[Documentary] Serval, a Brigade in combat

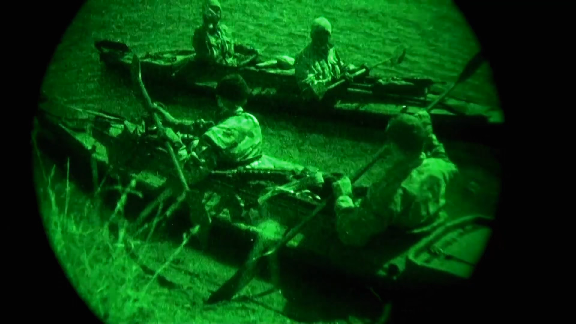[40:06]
After an 18-kilometer infiltration on boats, French soldiers reached the island.